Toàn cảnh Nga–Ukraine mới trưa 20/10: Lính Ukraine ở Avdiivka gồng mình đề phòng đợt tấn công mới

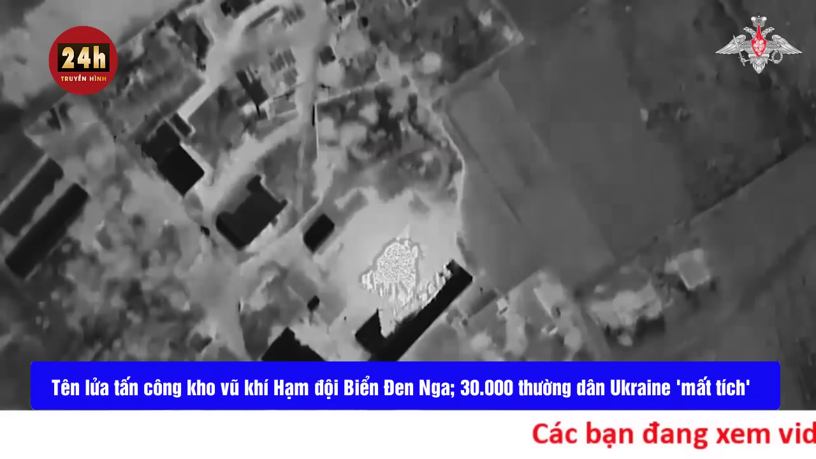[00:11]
Một tên lửa đã tấn công kho vũ khí của hạm đội biển đen của Nga ở Tsukrovaya,
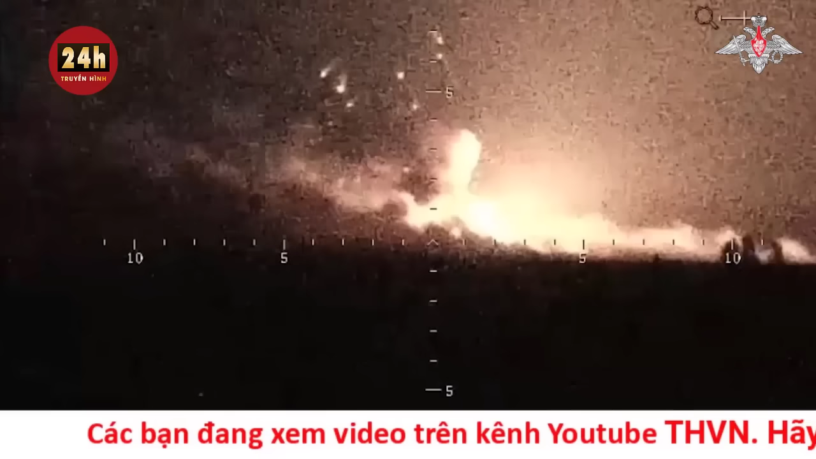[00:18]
Klova, gần Sevastopol, Crimea, trong khi Ủy ban quốc tế về người mất tích tuyên bố gần 30.000 thường
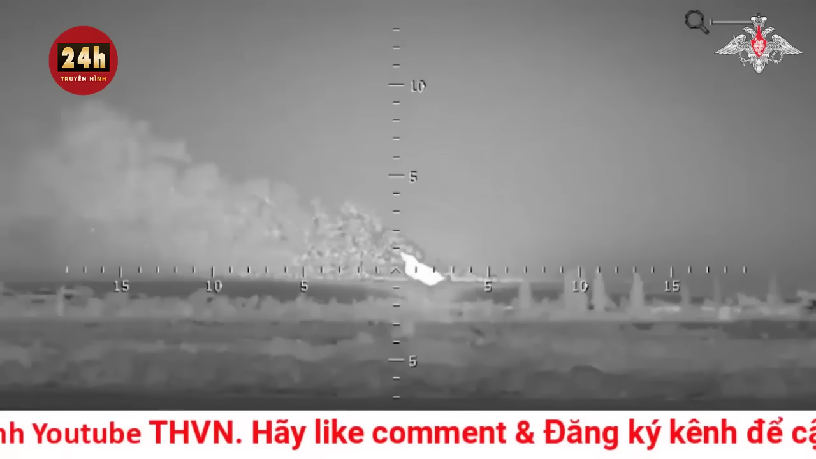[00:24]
dân Ukraine đã mất tích kể từ khi bắt đầu cuộc xung đột với Nga. Tờ Pravda cho biết một tên lửa đã bắn trúng các kho đạn dược
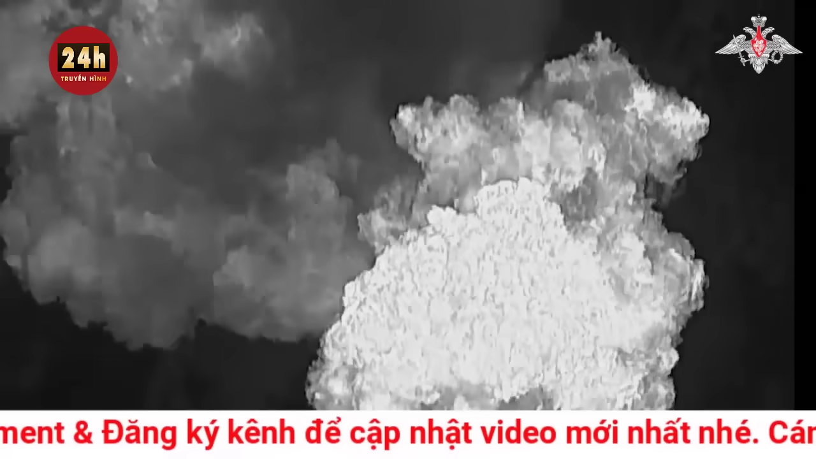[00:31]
của hạm đội biển đen của Nga trong cuộc tấn công tên lửa của Ukraine vào Crimea vào buổi tối.
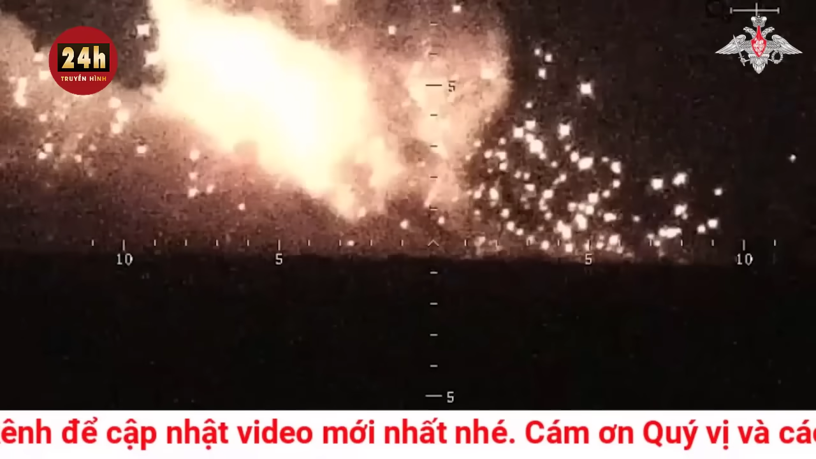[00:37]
Trong những tên lửa đã tấn công khu vực do đơn vị quân đội 63876 của Nga gần làng Tsukhana, Holovka,
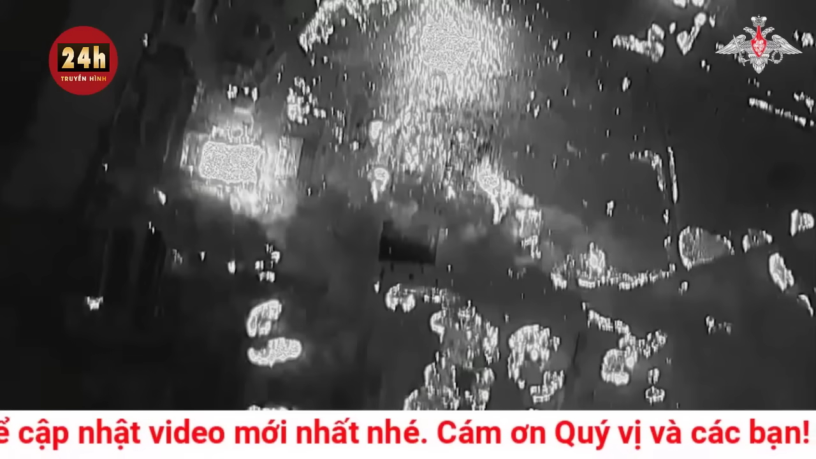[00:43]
gần thành phố Sevastopol, nơi có kho vũ khí của hạm đội biển đen của Nga, địa điểm của đơn vị quân đội này đã bị hư hại và một số binh sĩ bị thương.